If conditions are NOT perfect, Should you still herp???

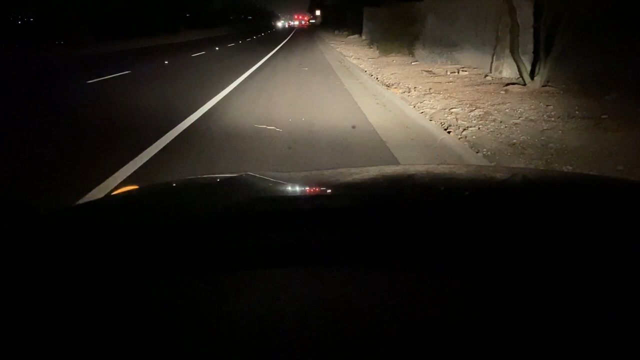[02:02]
All right, I was just on my way back from herping with Rob and Nick and getting ready to get on the freeway, but see this little snake and I'm pretty sure it's a Western Diamondback. Better get him off the road before he gets hit.